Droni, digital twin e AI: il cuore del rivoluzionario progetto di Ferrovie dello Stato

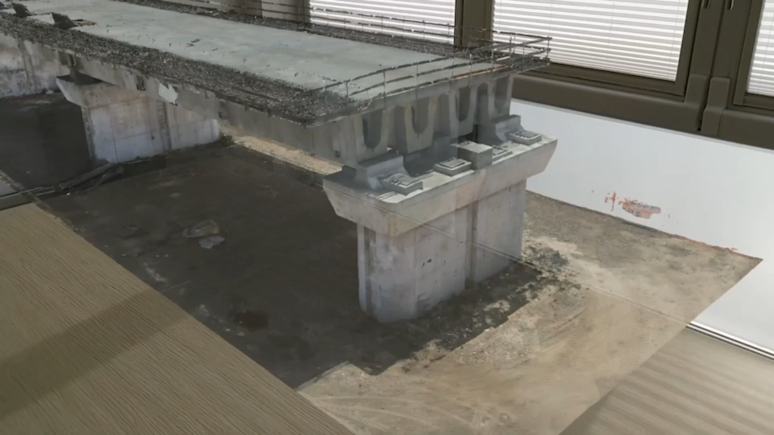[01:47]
engineers can also remotely view as a hologram using Microsoft HoloLens.